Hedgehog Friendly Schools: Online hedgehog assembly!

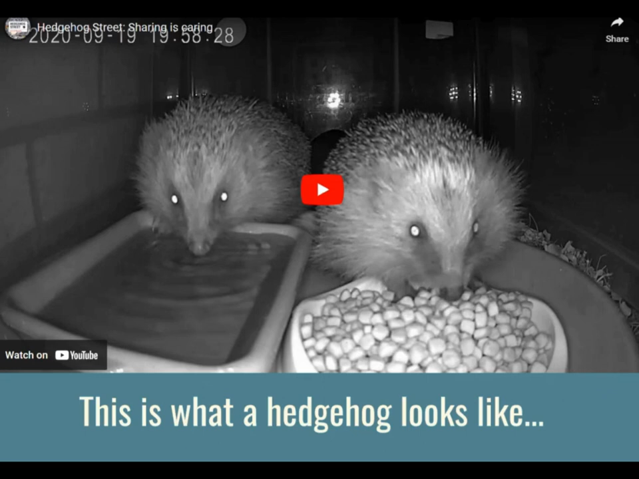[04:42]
You can see the fairy faces too to see what they really look like along with the prickles along their backs. They are really beautiful creatures. Let's just see if this video plays. There's no sound so don't worry about that if you can't hear it. So we just saw a video of how a hedgehog look but what do they behave like?
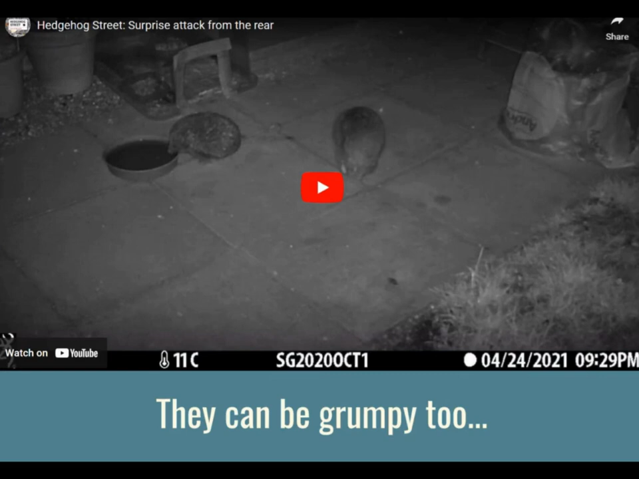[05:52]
Now hedgehogs can be quite grumpy as well so have a little look at this video because it shows just how grumpy hedgehogs are.
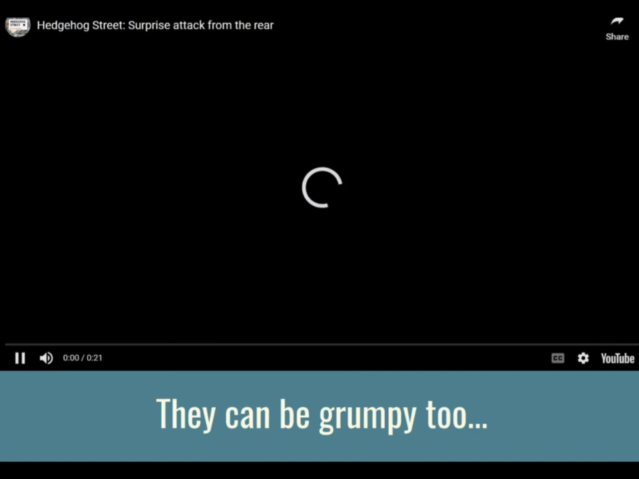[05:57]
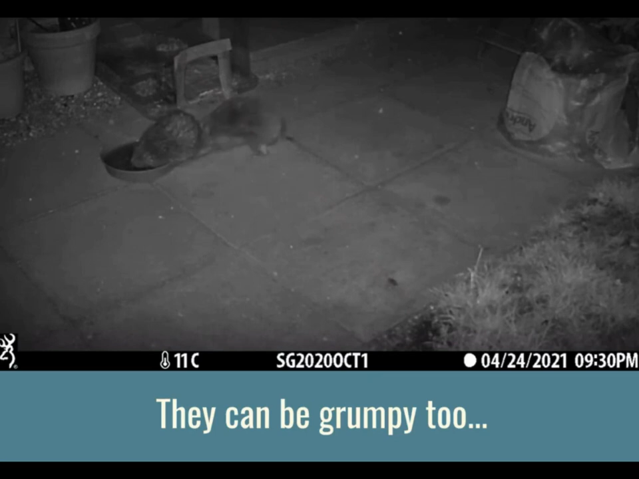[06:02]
Did you see that? There were two hedgehogs and one of them pushed his friend into the ball. I wouldn't recommend that you do that to your friends. We shouldn't do that as people but hedgehogs can be quite grumpy with each other in the wild.
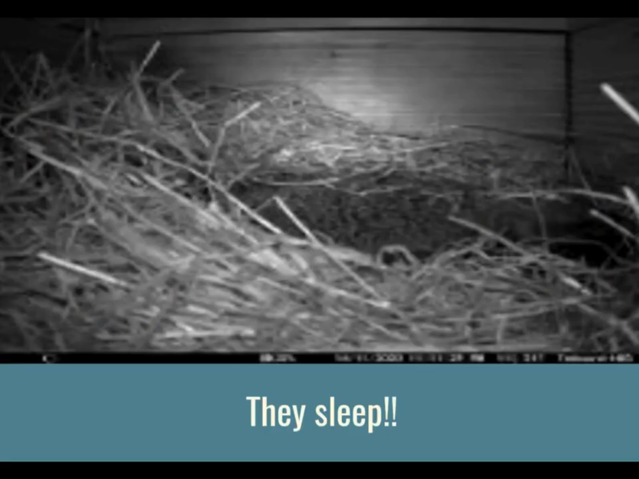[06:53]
They sleep! And here is a lovely video of a hedgehog having a little sleep in its nest. So right now, while we're at school, work and living our lives during the daytime, all hedgehogs should be tucked up and asleep in their nests. And more often than not, they don't wake up until we go to bed. So it's the opposite of how we live which I think is really interesting.
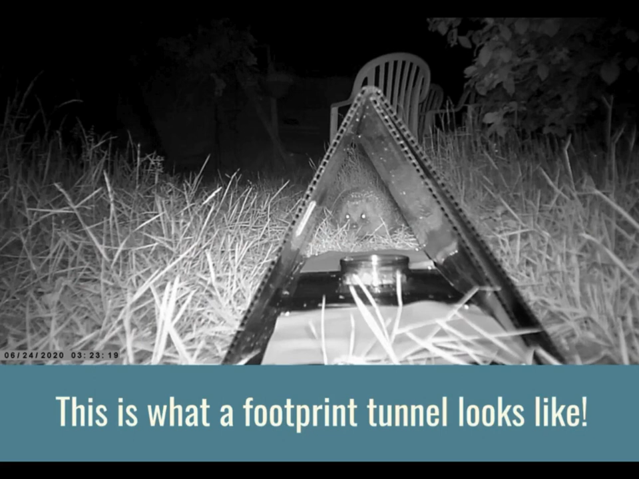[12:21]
This is what a footprint tunnel looks like by the way, teachers. They are really fab. And if a hedgehog comes by, they will wander in and leave the little footprints behind. Super clever. Hopefully this will play for you. No, it doesn't. That's unfortunate. It comes through the middle of that tunnel and walk out the other end. Where the bit is in the middle, that's what they'll go for.